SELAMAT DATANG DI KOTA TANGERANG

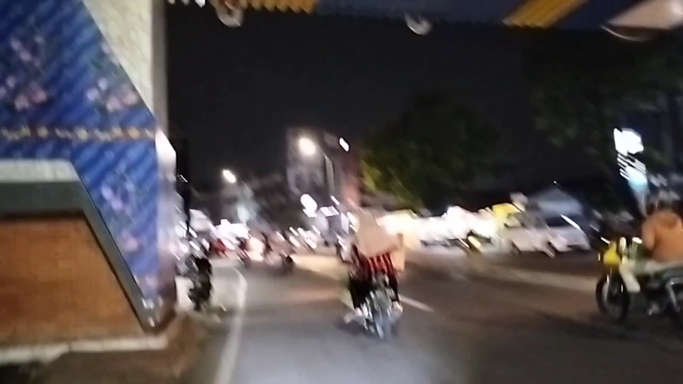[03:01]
Jadi kita sudah memasuki Jakarta Selatan Nah ini Kita sekarang
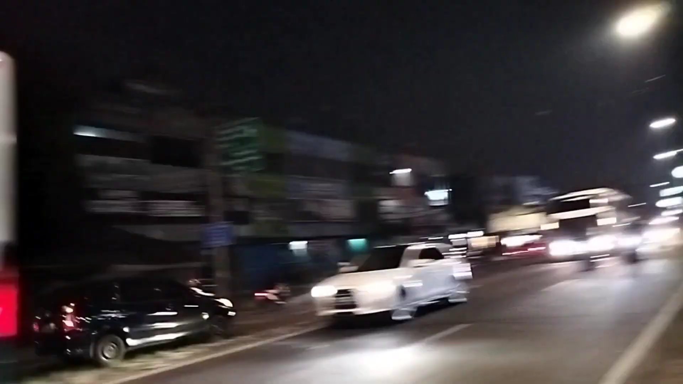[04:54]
Satu lagi apa ini Raju Prima